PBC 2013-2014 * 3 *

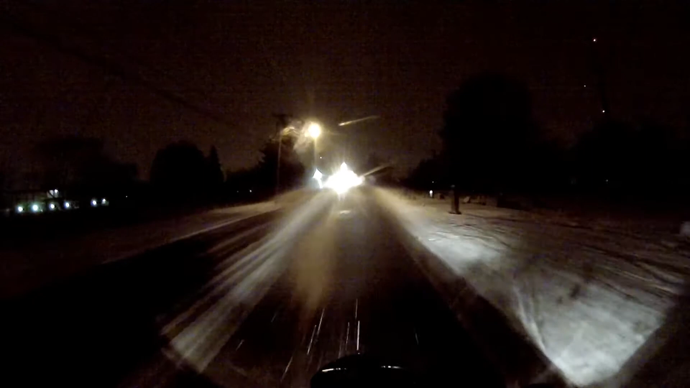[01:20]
Not my style. Even the cars are going slow today. Even the cars are going slow.